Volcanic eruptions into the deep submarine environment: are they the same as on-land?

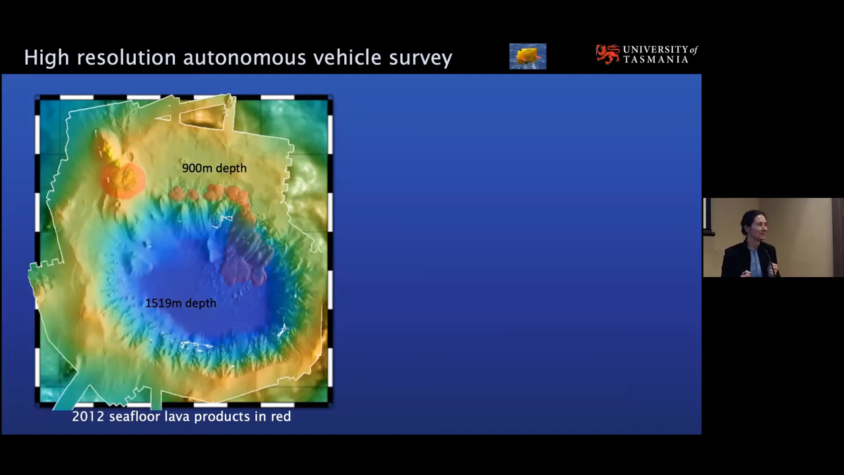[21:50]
And then we grab it, we download the data, we power it up, and then we send it back. And we have to do that 12 times in order for it to produce this ultra high resolution map. And from this high resolution map, we can exactly see and interpret what these features are.
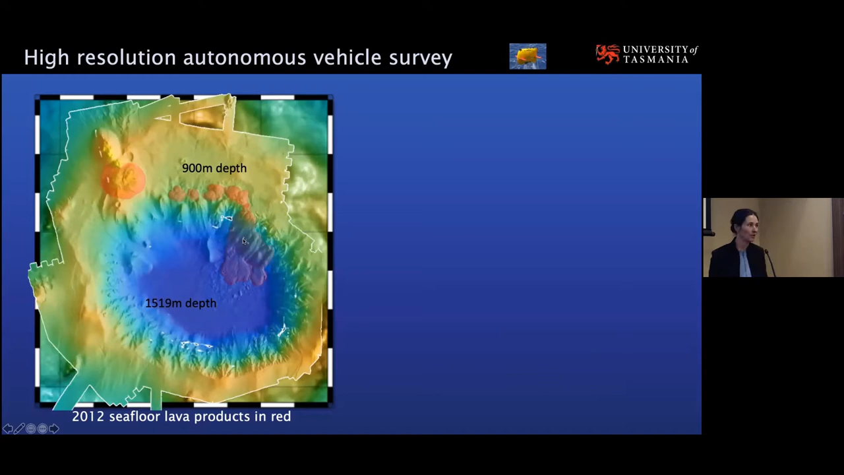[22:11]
So this was unprecedented high resolution of volcano scale eruptive products. Because we had this high resolution map, we're able to show where the vents were and what the depths of those vents were.
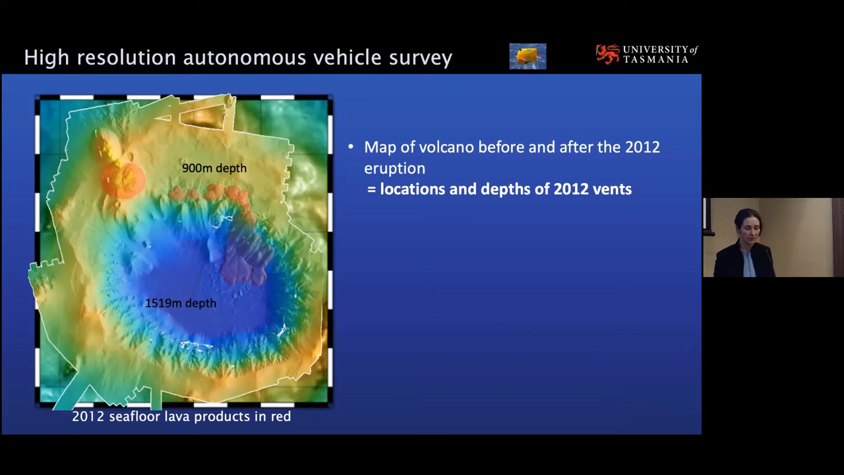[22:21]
We're also able to constrain the volumes and the morphologies of these new products on the seafloor.
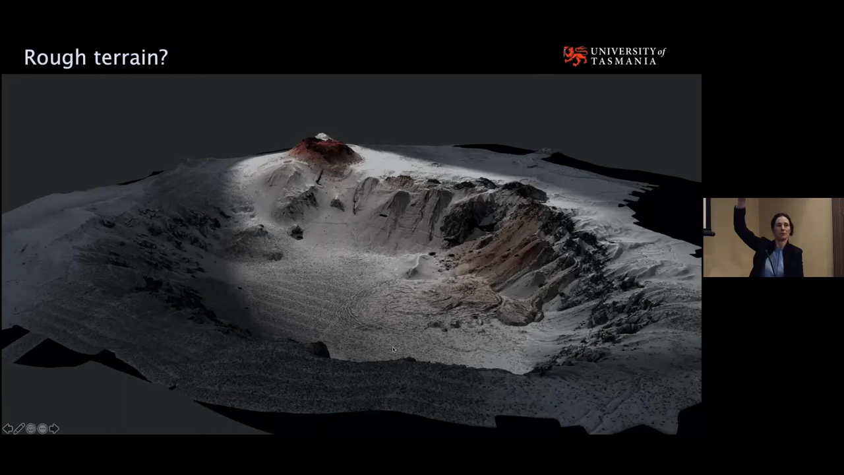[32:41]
I'm going to be showing another of those 3D images from the perspective of if we were standing on the bottom of the caldera floor, looking up at 600 metre high cliffs of this caldera. And so that's essentially what it looks like.